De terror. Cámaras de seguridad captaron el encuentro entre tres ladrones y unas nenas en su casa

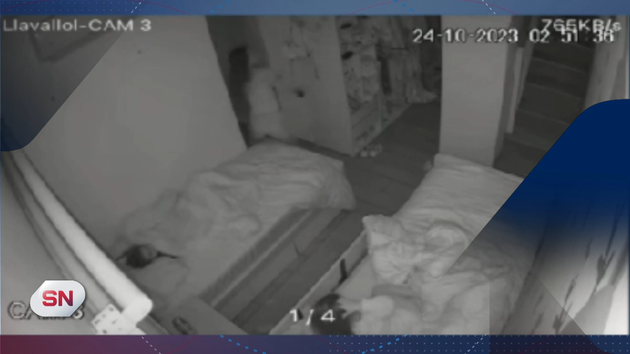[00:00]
Seguimos en Somos Noticias y ahora vamos con un material exclusivo. En Lavallol, un matrimonio y sus dos hijitas vivieron una madrugada de terror en su casa cuando tres delincuentes ingresaron por una ventana a la sala de juegos de las nenas, bajaron por una escalera y se encontraron con las chicas durmiendo en la cama. Ahí vemos las imágenes. La mamá estaba durmiendo con las dos hijas,
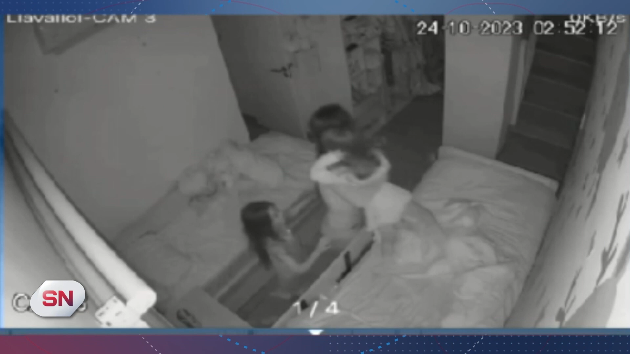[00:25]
la alarma que se activó y unos pasos en el piso de arriba, que fue lo que terminó escuchando la familia y es lo que alertó,
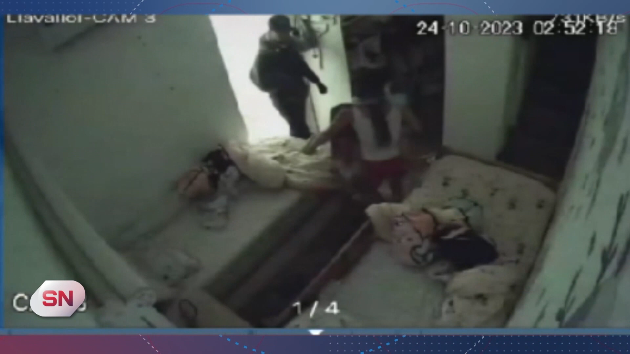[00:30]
obviamente, que tenían intrusos en la casa que finalmente terminaron siendo ladrones. Con un ataque de desesperación, un estado de desesperación,
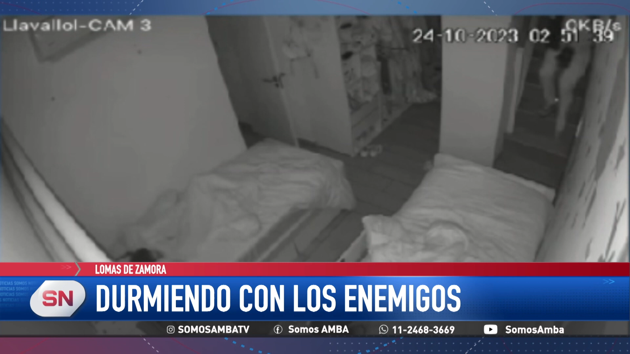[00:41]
empezó a gritar y se fue del cuarto y en ese momento vio que su marido, alertado también por la misma alarma, salió corriendo al jardín, se cayó al piso y luego saltó una medianera para pedirle ayuda al vecino.
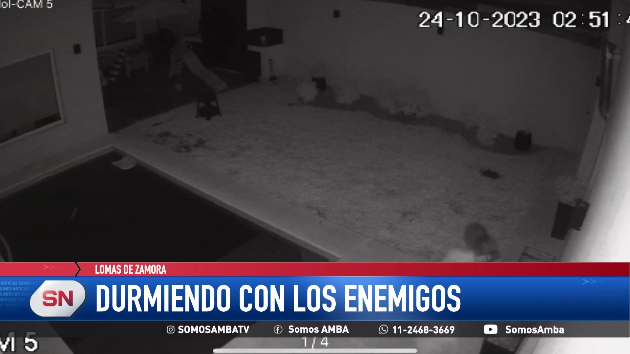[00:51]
Realmente un raíz horripilante que toca vivir también en algunos barrios del Gran Buenos Aires. Sí, ahí vemos el momento en las imágenes donde el
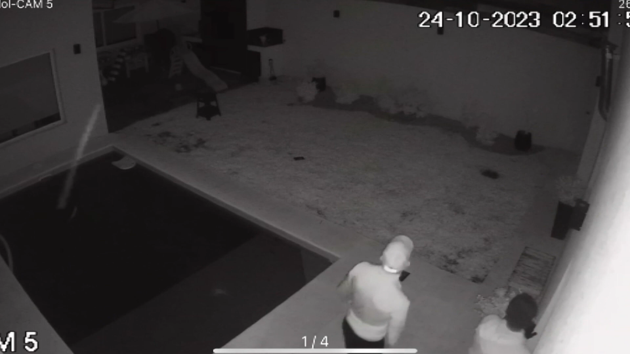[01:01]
dueño de casa escapó a la casa del vecino para pedir ayuda y los tres delincuentes empiezan a preguntarse qué hacer, ¿no? Se van para un lado, para el otro, empiezan a correr y finalmente escapan del lugar por el miedo que les produjo la alarma que estaba sonando. Muy bien, esto ocurrió en... Lavallol. Lavallol. Lavallol, ¿eh? Lavallol. Lavallol. Lavallol. Lavallol. Lavallol. Lavallol. Lavallol.